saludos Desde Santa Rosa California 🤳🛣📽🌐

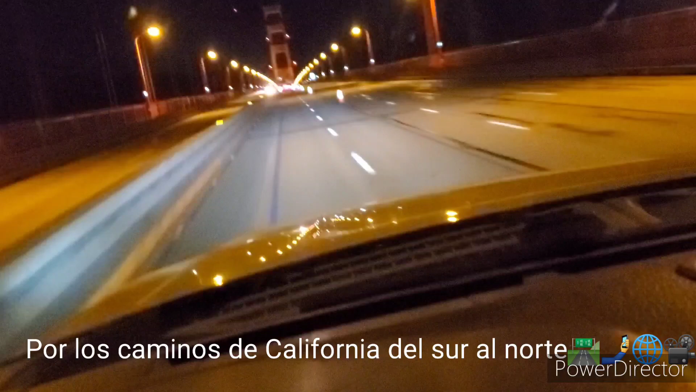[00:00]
saluditos miren aquí andamos desde san francisco que tal así se ve el puente de san francisco de noche saluditos como andamos espero que estén bien saludos
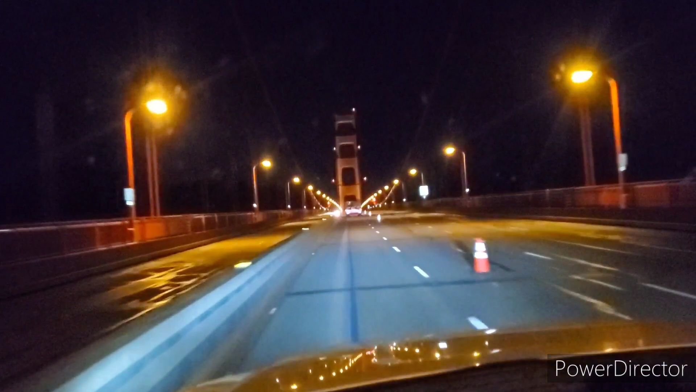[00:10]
saludos aquí los saluda una radio de puros compas radio el compa bro y desde el sur de california saluditos miren el puente de san francisco de noche saludos miren que andamos con toda la actitud del mundo así de que saludos comenten compartan y les comparte el compa froid desde el sur de california desde san francisco el golden gate saluditos aquí andamos con toda la actitud del mundo
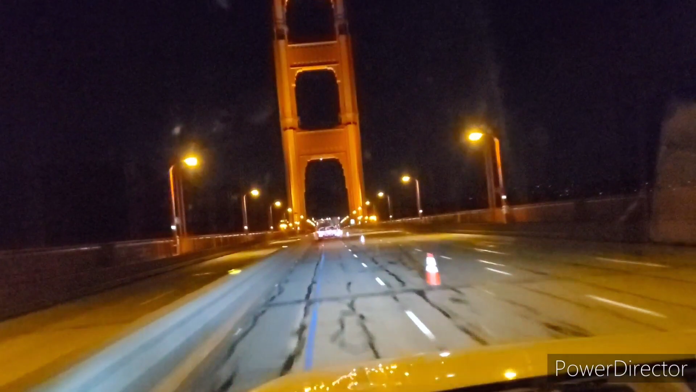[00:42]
claro que sí miren saludos a los dos comenten compartan qué tal saluditos saluditos y andamos